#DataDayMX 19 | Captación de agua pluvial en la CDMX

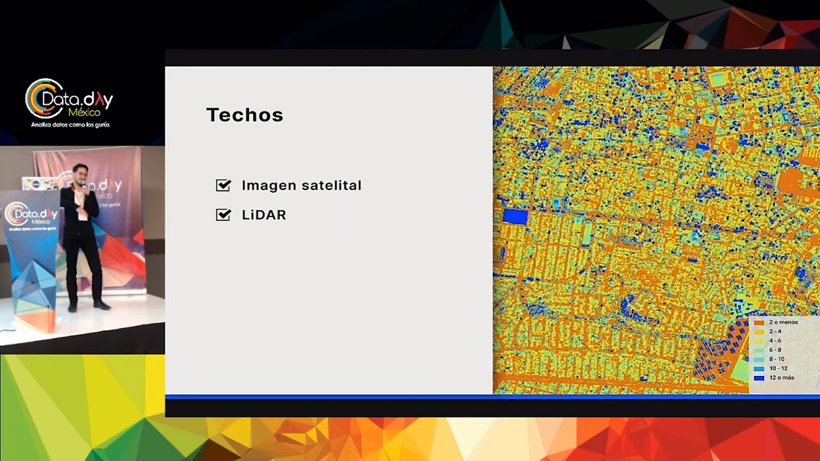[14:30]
en esa captura, ¿no? Entonces, una vez que tienes eso, pues, puedes decir, ok, todo lo que sea menor a esto, seguramente no es una casa, y todo lo que sea mayor a esto, seguramente tampoco es una casa de una sola familia, ¿no? Probablemente son oficinas, o una tienda, o qué sé yo. Y entonces el resultado de filtrar eso es este, pero como pueden ver,